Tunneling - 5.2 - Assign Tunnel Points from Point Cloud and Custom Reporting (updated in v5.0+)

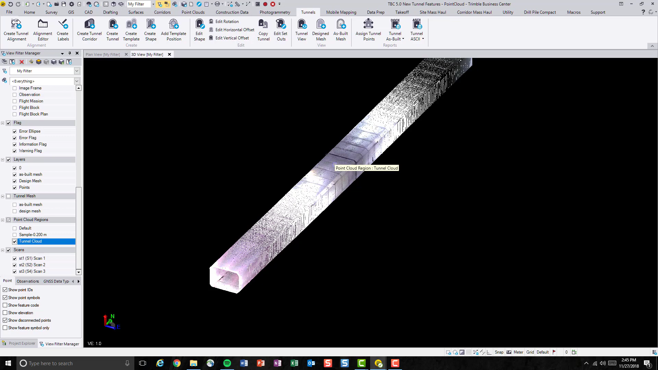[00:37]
The idea of creating AsBuild tunnel points is to use it to generate custom reports. Now we will be able to generate the cross-section AsBuild points in simple as one click. So let's find the command.
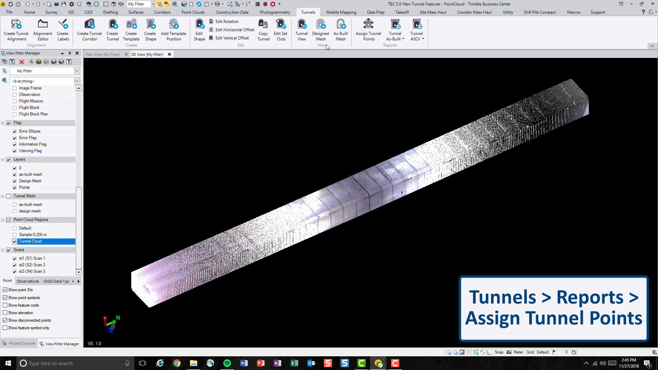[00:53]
The command is located under the tunnel tab in the report section and let's select the assigned tunnel points. The assigned tunnel point command will prompt right away. First of all, let's specify exactly the same tunnel. And in the selection method, let's do from point cloud.
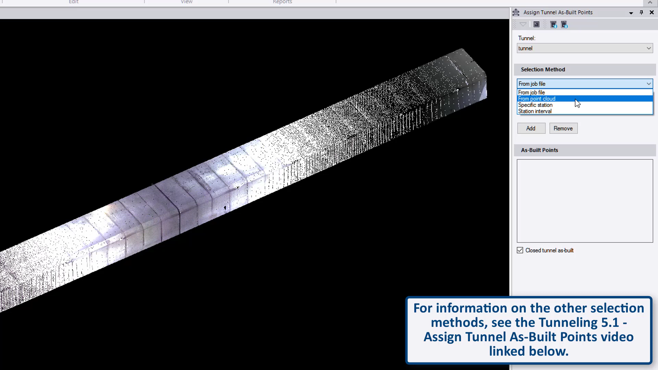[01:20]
So as we can see, there is a bunch of information just popped up. But some of them are already automatically populated. Let's say in this case, we'll create tunnel points for the entire tunnel length. And we'll be doing it at an interval of, let's say, 10 meters for the simplicity.
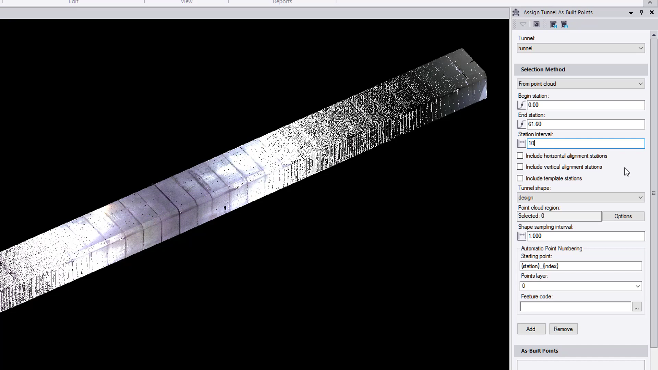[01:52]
And user can check these boxes as their needs. And also we should specify a shape.
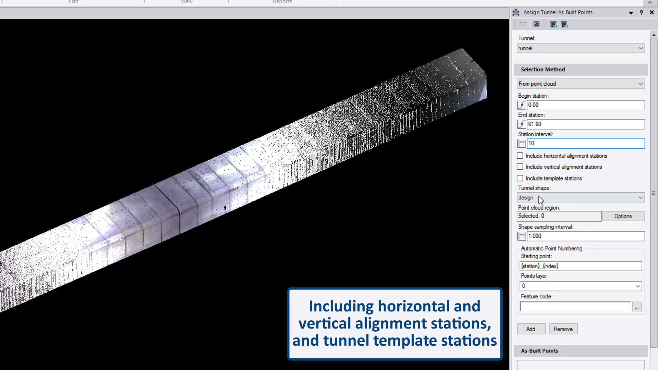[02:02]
And in the point cloud region, let's select the entire point cloud region. And again, we'll be able to have a sampling option. The sampling option pretty much controls how many
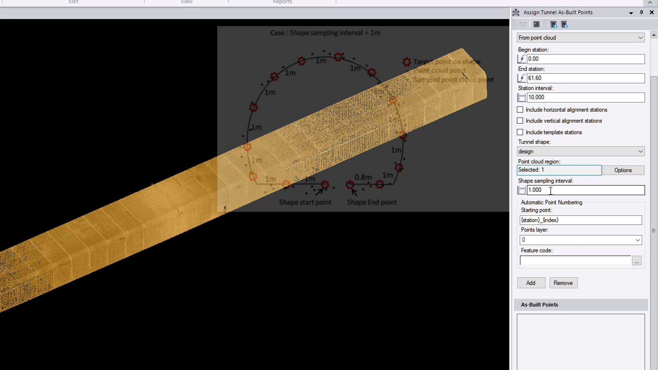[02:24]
points is how many points will be sampled along the along the cross section shape. The smaller this number is the more dense your as well tunnel points will be.
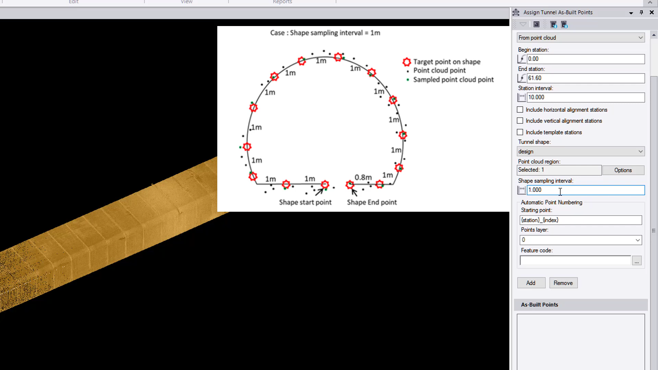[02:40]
Otherwise, vice versa, if you have a larger number, the less as well tunnel points will be generated. And the points are numbered
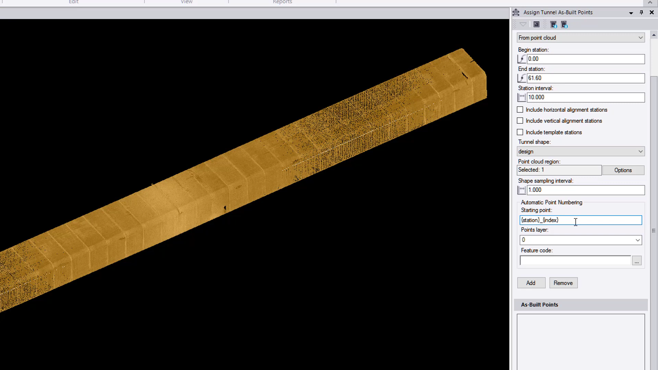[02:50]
automatically by using station and point index. And you can change this point numbering format as you wish. Again, let's put it onto a different point layers.
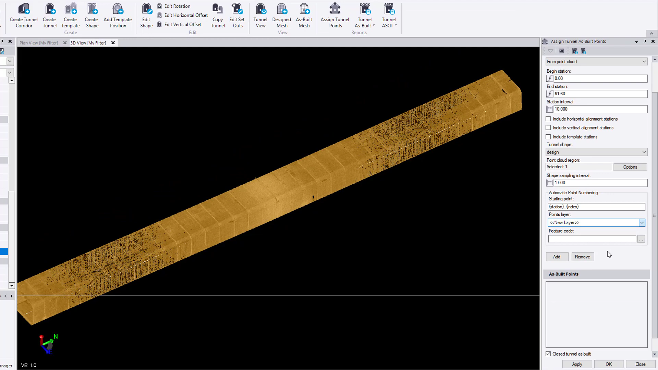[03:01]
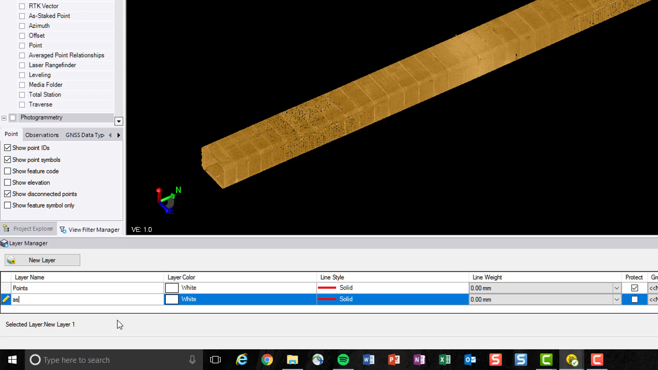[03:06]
Let's call it as build AB points.
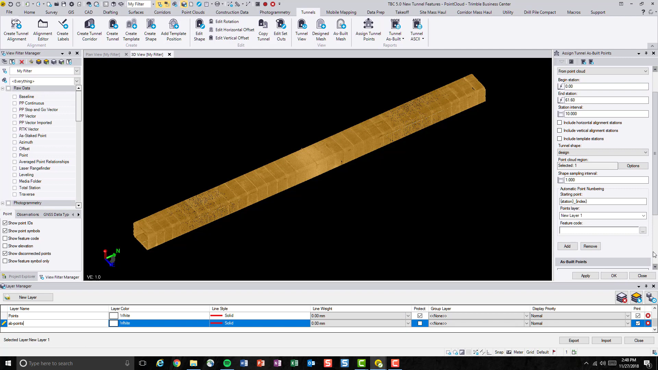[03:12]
And hit close. If you are familiar with feature coding or if you want to put feature code on it, on these going to be generated points, you can enter the feature codes here.
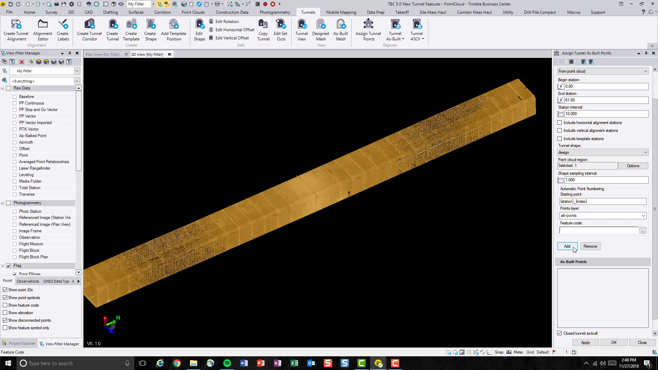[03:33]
But in this case, I will not be assigning any feature codes to these points. Now we can just hit add.
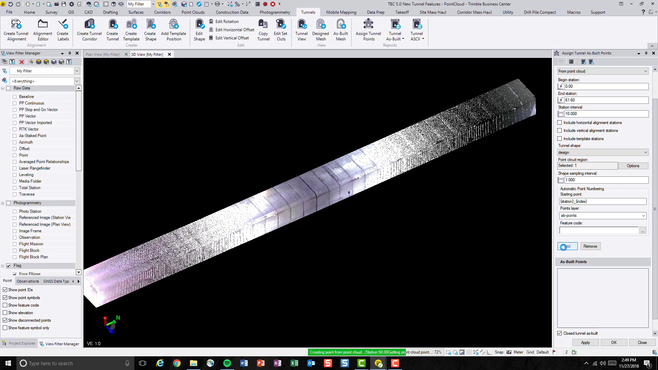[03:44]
After a few moments, all of these as build points are generated. As we can see, at station 0, we have 11 points. Station 10, we have 11 points and etc. And it goes all the way up to 60.
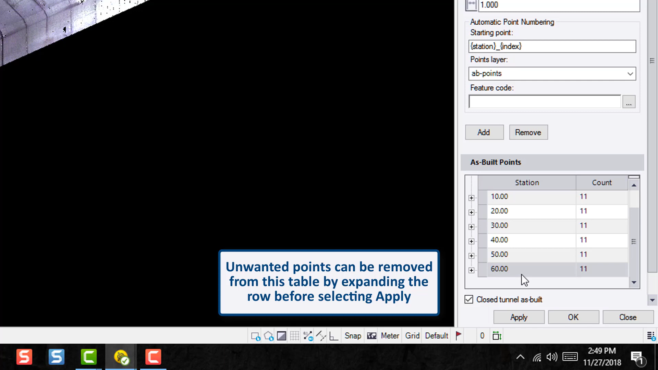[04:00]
So let's save these points by hitting apply.
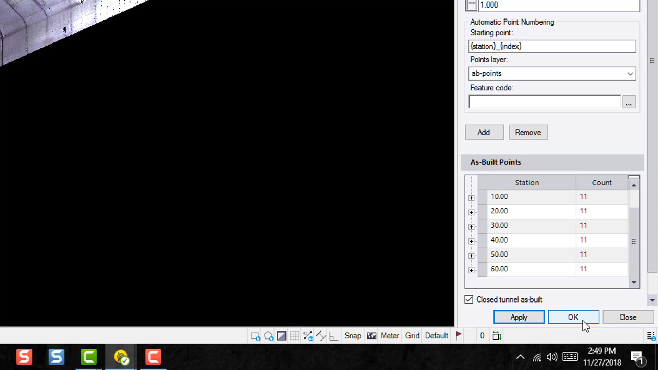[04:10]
Then we'll go OK. So now these points are generated. Let's turn it back on.
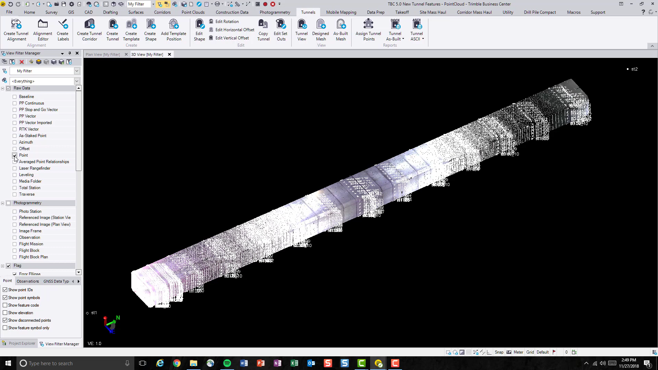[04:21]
To better visualize it, I will turn off the point clouds and then turn off some other layers.
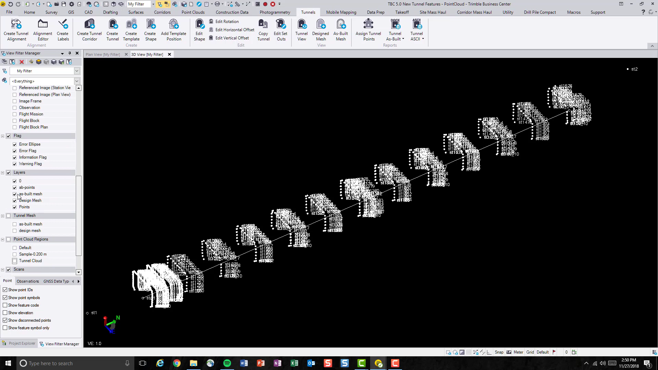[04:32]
So these are the new tunnel points that we just generated from the point cloud data.